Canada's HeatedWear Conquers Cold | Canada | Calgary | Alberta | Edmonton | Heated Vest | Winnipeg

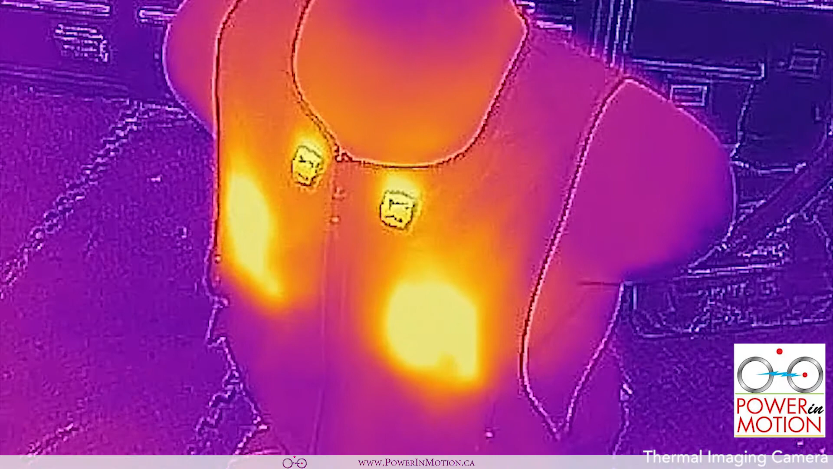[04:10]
show you is the thermal imaging of the heated vest so what I want
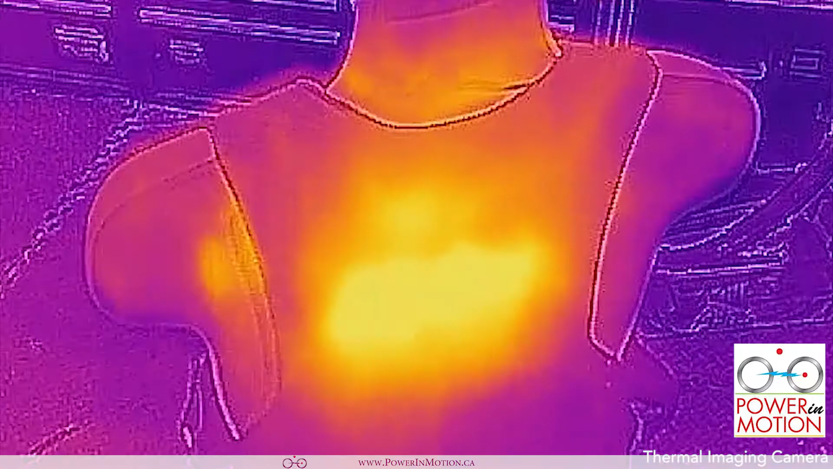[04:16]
to like to describe is basically there are two heated elements in the front around the chest area
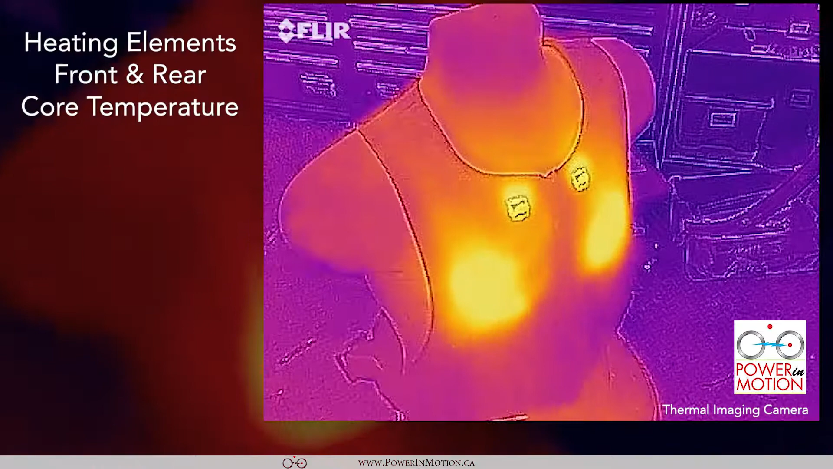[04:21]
and one heated element at the back the most important to keep warm is to keep the
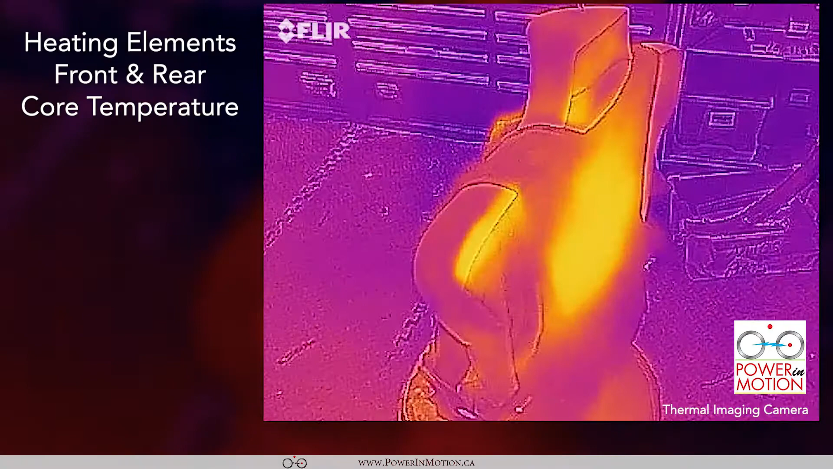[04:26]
core of your body warm which is why we place the heated element in the
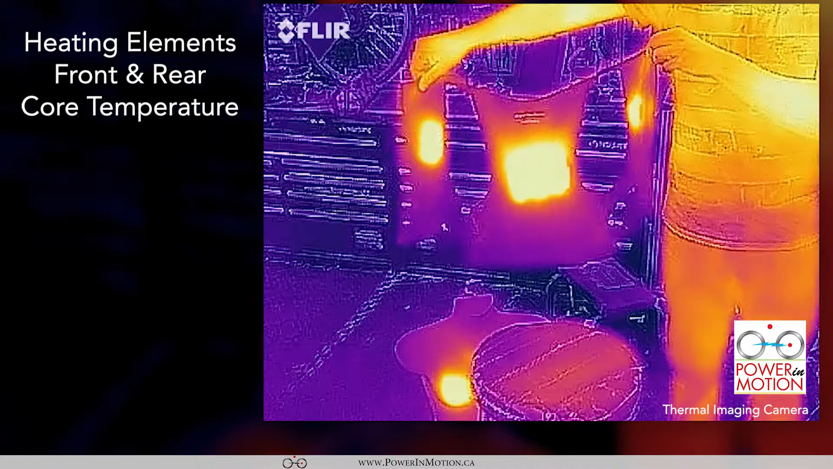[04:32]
front chest area as well as the back the other thing I want to talk about is the temperature
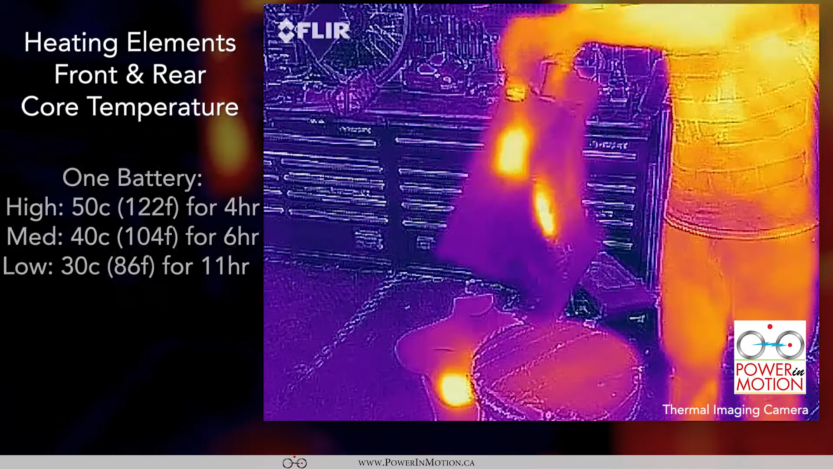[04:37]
the highest temperature of these heated vest is 50 to 55 degrees